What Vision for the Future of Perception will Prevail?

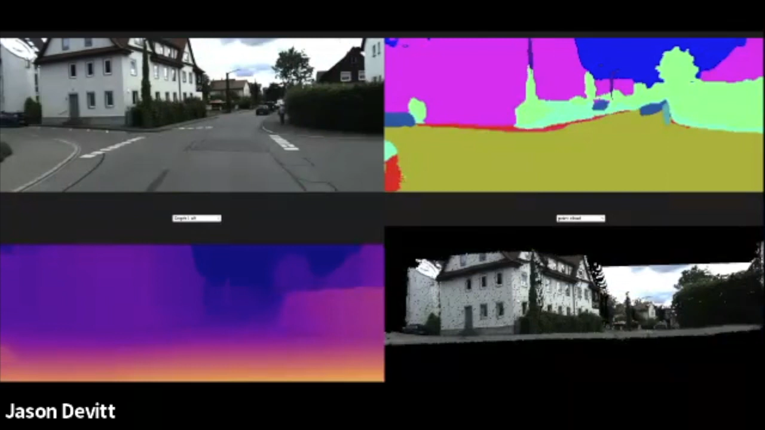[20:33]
uh, a few months ago when we were driving around Germany with, uh, with a customer that will remain nameless. And what you're looking for, what you're looking at in the top left is this is what the input from the camera looks like.
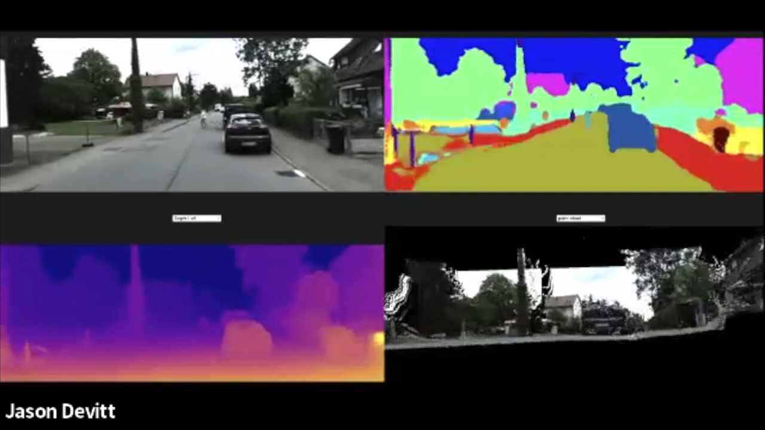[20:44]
In the bottom left, you can see the depth map and see pedestrians running around in the depth map. Um, and in the top right, there's a semantic segmentation of the scene where we're highlighting different objects and vehicles. And in the bottom right, uh, is the full 3d representation, the 3d point cloud that I can maneuver around and, and which I can use to, to take measurements.
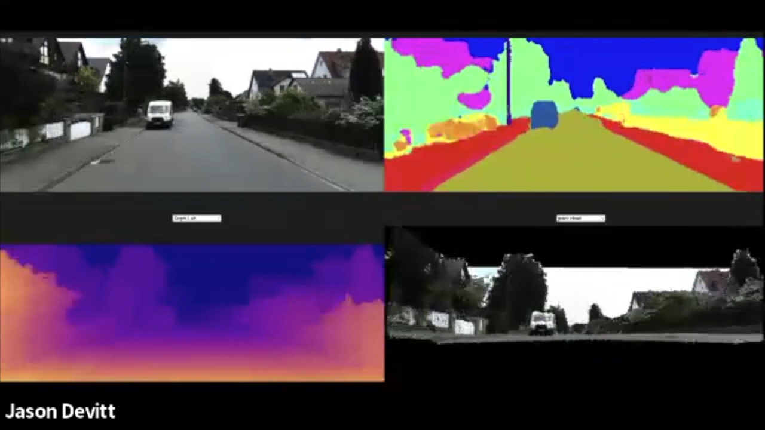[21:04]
And this, and, and, and a lot of other data is gathered in is, uh, is all computed in real time on embedded hardware on embedded automotive grade hardware, uh, using our software.